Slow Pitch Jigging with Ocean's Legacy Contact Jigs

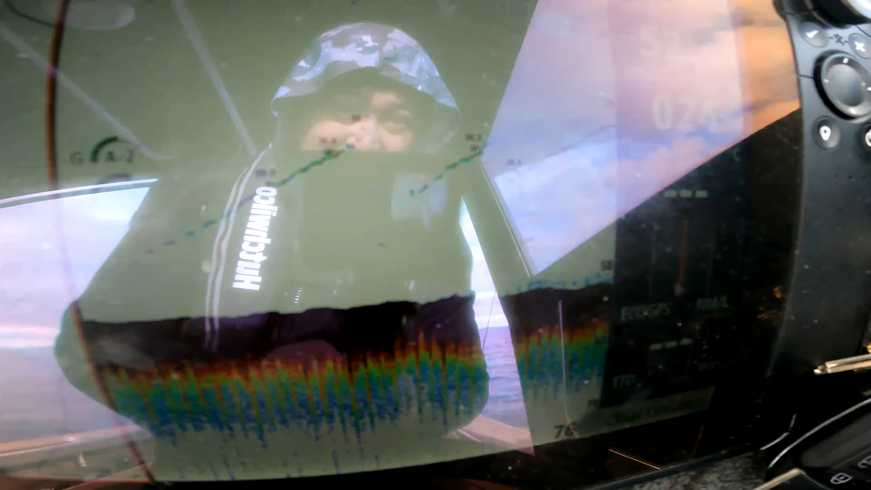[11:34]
30 metres. Look, 30? You went from 30 to 40. It's quite funny, you can see it going up and down.